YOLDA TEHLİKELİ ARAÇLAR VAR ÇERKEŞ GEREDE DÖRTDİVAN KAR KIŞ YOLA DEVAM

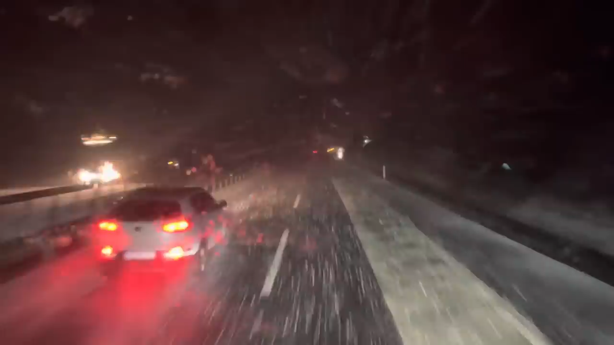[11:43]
Evet dostlar, geredenin son hali an itibariyle böyle. İyi bir şekilde, seri bir şekilde yağıyor yani. Allah'ın bereketi ya. Allah'ın bereketi, Cenab-ı Allah'ın bereketi. Her taraf bembeyaz oldu. Yolu da yavaş yavaş kapatmaya başladı. Kenarlardan ufak ufak. Bakalım Bolu tarafına doğru ne var ne yok.
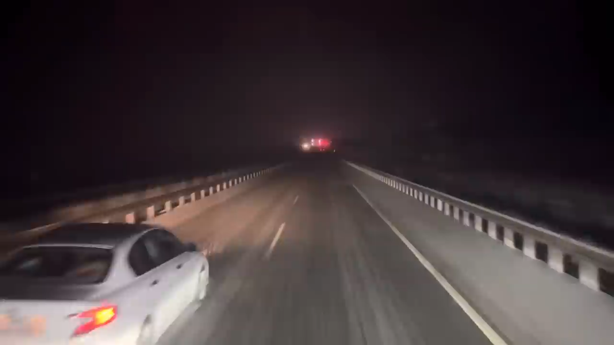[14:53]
Evet, yol arkadaşlar yavaş yavaş beyazlamaya başladı. Buralar. Olsun. Bu da lazım. Gar da lazım arkadaşlar. Bazı yerlerdeki barajlar, sular hep çoğu çekildi zaten.
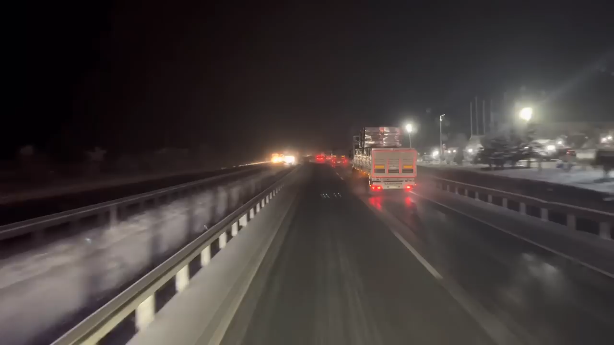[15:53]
Bu havada ya. Ya bu havada ya adam kör karanlığa gidiyor.
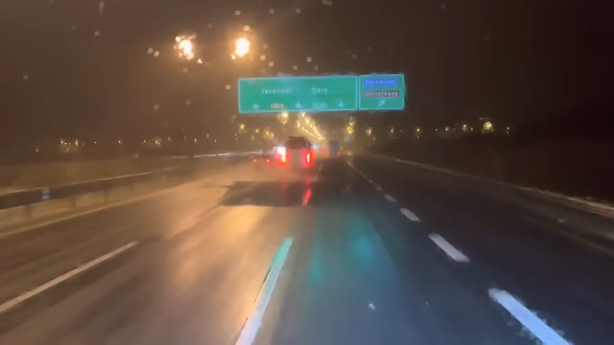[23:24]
Dört divandayız arkadaşlar. Dört divana doğru. Devam ki. Durmak yok.
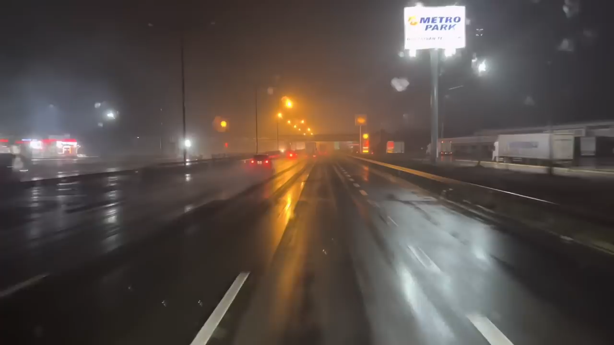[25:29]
Oradan aşağı Yeni Çağ'a doğru devam. Yağıyor aga. Yağsın. Herkes burada.